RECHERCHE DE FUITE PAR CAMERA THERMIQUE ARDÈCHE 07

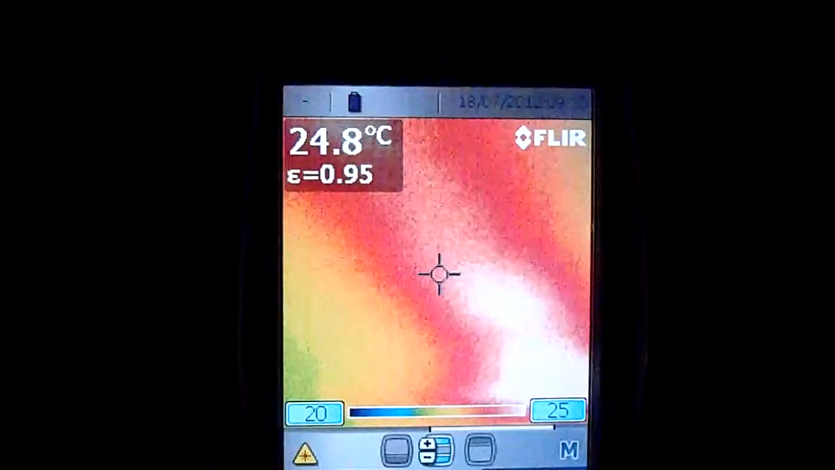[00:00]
On screen: spot 24.8°C
recherche de fuite. Si, je peux. Recherche de fuite. Fuite détectée sur réseau d'alimentation en eau chaude. Exactement ici.
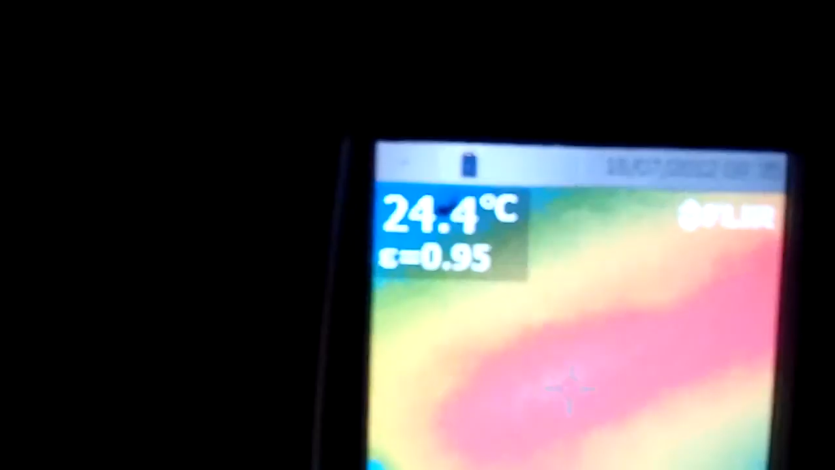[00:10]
On screen: spot 24.4°C
On a vérifié à l'étage. C'est bon.